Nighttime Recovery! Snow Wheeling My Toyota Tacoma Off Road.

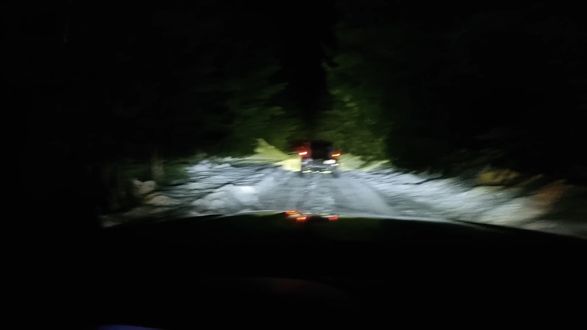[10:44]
Believe it or not, the owner of the Ranger and his girlfriend were not the last people that needed our help. We had run into some hikers earlier that day that were going up towards the top of the mountain when the sun was going down, and I could tell right away that they were going to have a super cold night. Hey, you guys want to ride? Yes, please. Hop in.
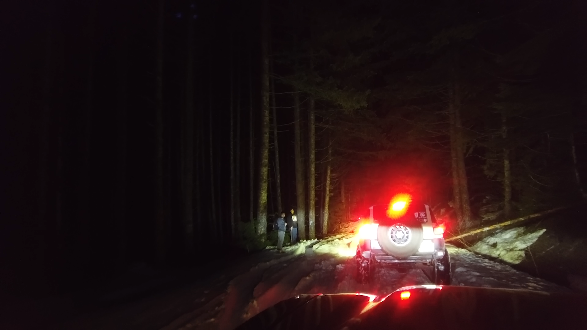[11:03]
We ended up running across them on our way back down as well, and since I had a freshly cleared out back seat, I gave the three of them a ride back down to their truck,
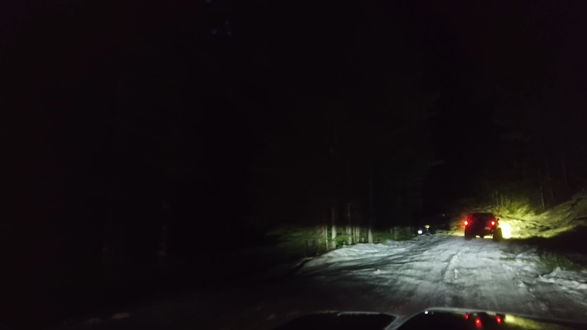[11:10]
because in Vans and Air Jordans, hiking through the snow is not ideal. Whew. Dude.